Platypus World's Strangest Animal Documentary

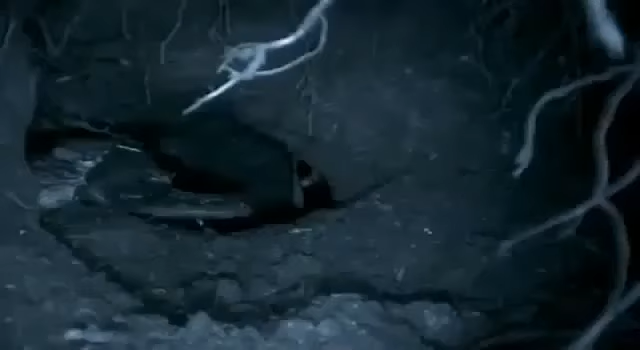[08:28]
Just before dawn Shai returns to sleep.
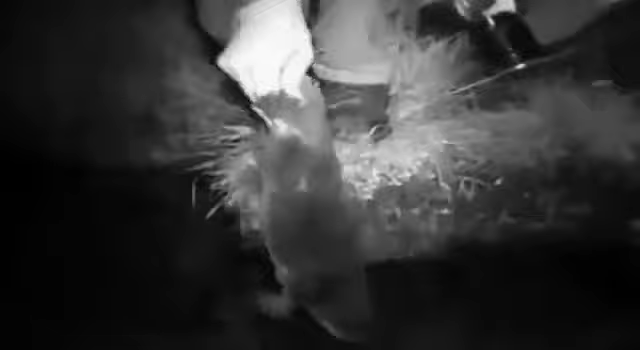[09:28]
He released his baby in one of the farm dams and then it started immediately to feed along the border of the lake.
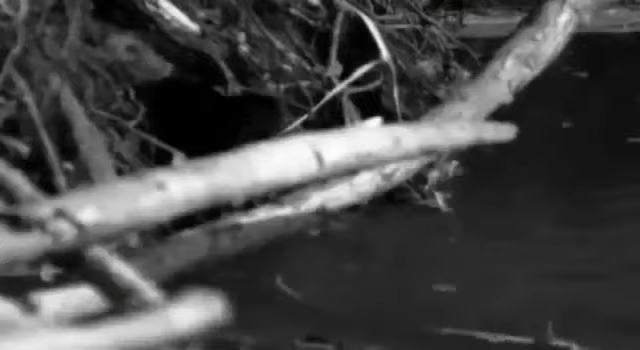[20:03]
Water rats are about the same size as a platypus, but much fiercer.
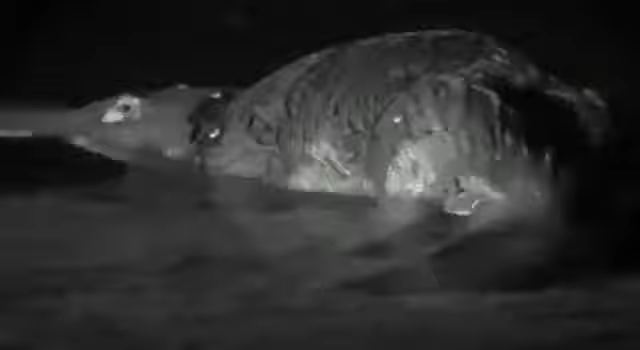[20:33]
But tonight, he has a challenger from further up the river.
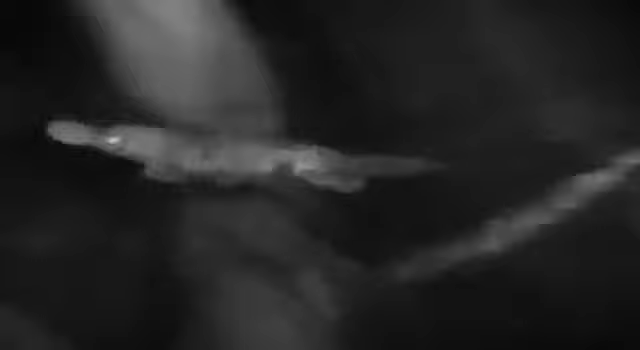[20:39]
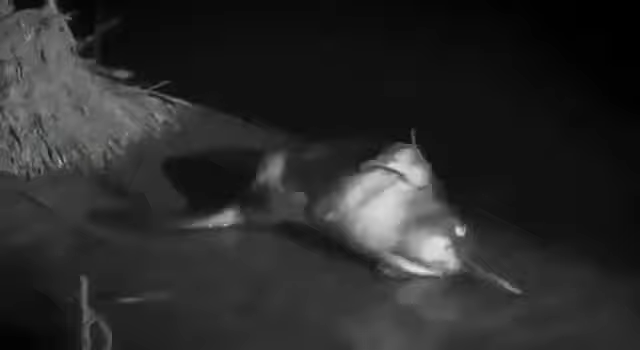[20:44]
The resident male is grooming himself on a log, apparently unaware of the intruder.
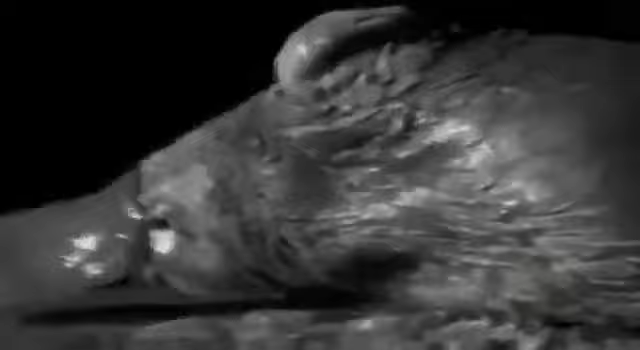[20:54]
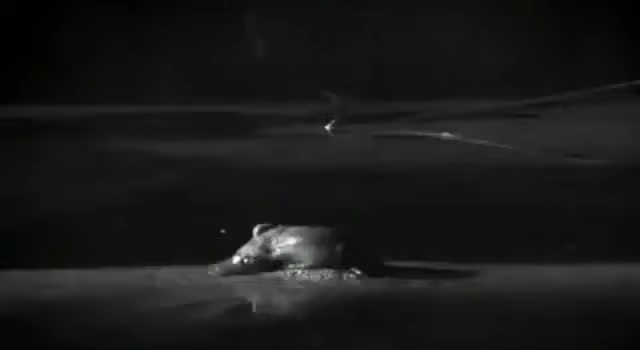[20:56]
Despite being caught by surprise, the resident male has won the encounter easily.
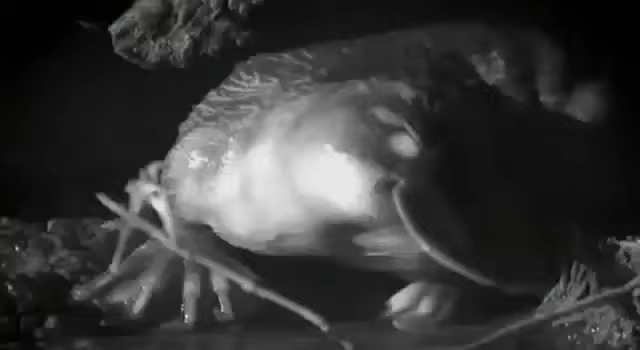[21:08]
He hasn't had to use his most damaging weapon.
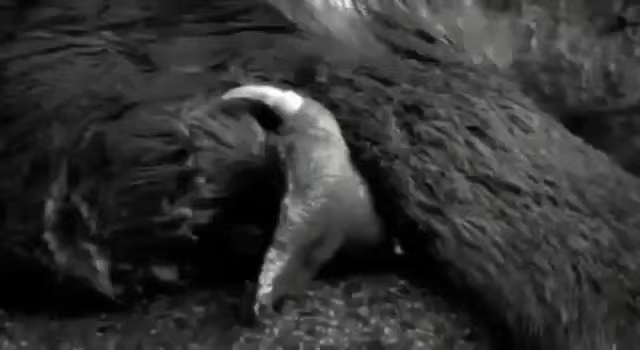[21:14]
The poisonous spur on his hind leg is fed by a venom gland that in the breeding season reaches its maximum size.
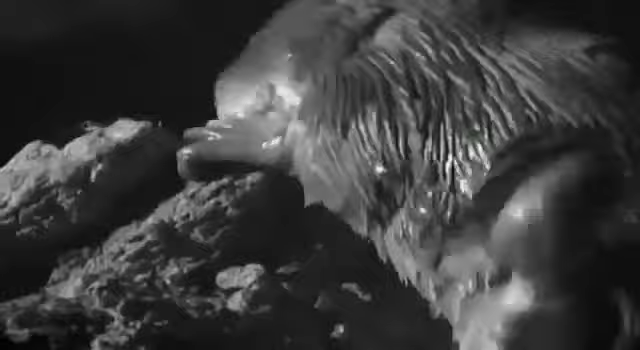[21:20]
Day and night now, the big male patrols his home range.
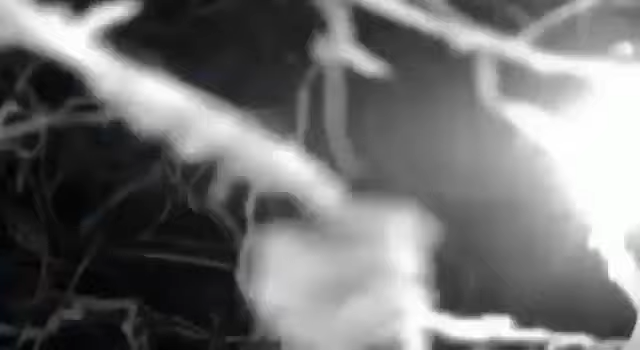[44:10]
And as well as the camera, there's a microphone to pick up sound inside the burrow.
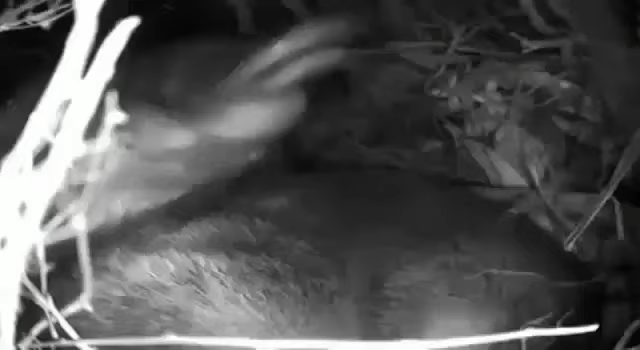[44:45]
While Bigfoot plays with tree roots in the roof of the chamber, the smaller one is perhaps getting ready to take on solid food.
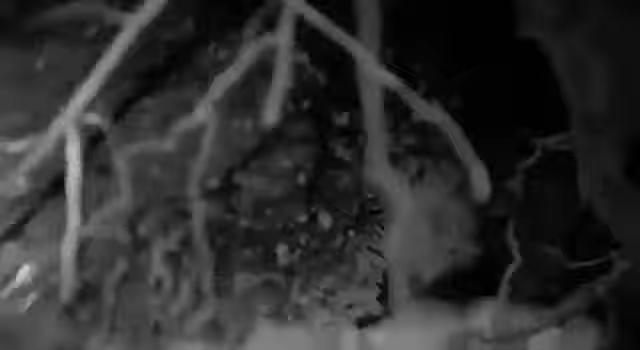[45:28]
Then she's through into the chamber. Here we go.
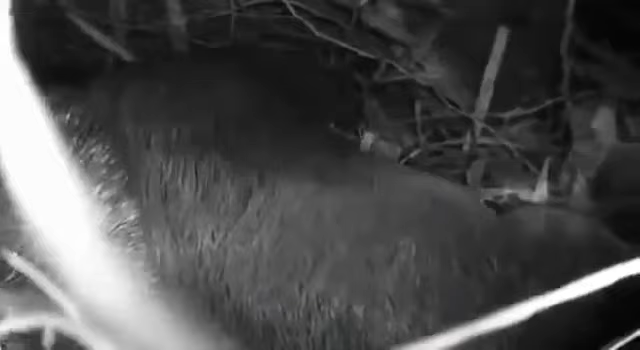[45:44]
Within minutes, the eager young are greedily suckling from their mother's milk patches.
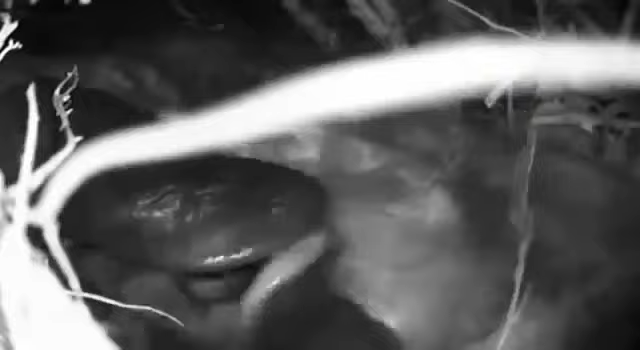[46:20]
The young stopped suckling and then began to rub their mother's bill. Are they taking food from her?
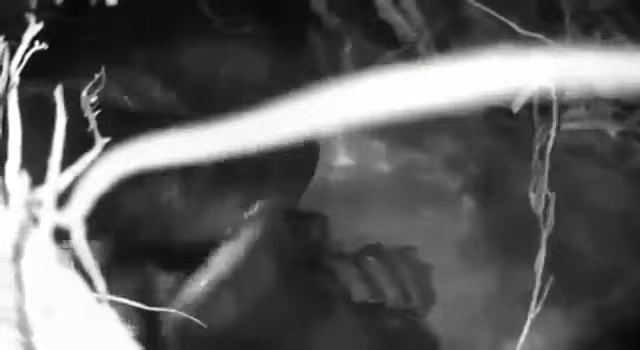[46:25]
Perhaps getting a taste of those little animals that they themselves will be eating in the next few weeks?
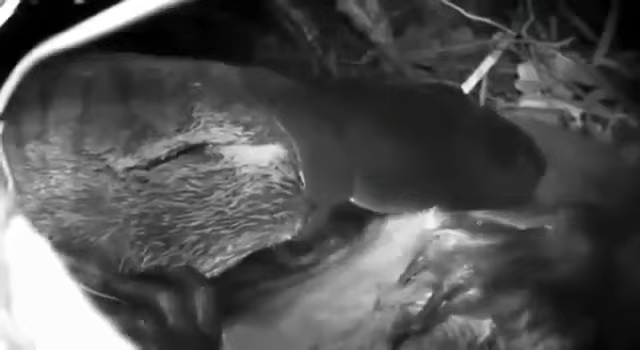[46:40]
We don't really know what we're seeing in these extraordinary pictures.
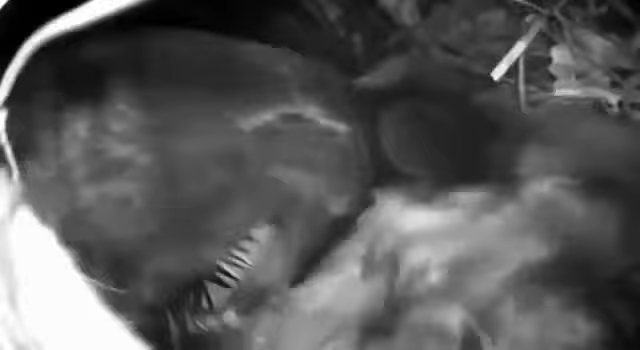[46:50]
Soon, Shia's had enough. She busily rebuilds the nest around her young.
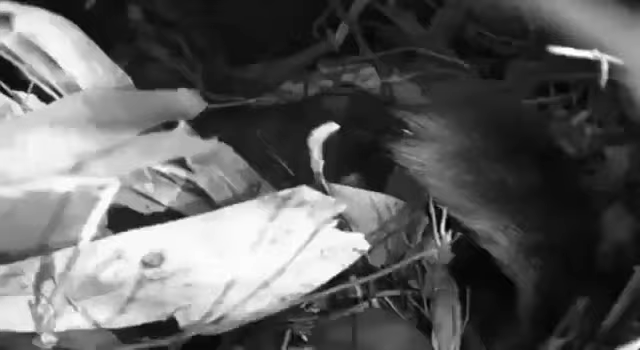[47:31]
And then she's gone, leaving a tangle of tails and bills behind her.